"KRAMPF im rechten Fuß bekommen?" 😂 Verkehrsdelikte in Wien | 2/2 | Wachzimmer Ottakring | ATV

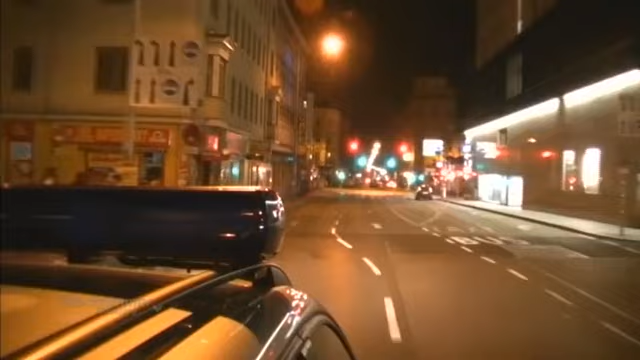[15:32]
Plötzlich bemerken Karin und Christian ein Taxi, das bei Rot in die Kreuzung biegt.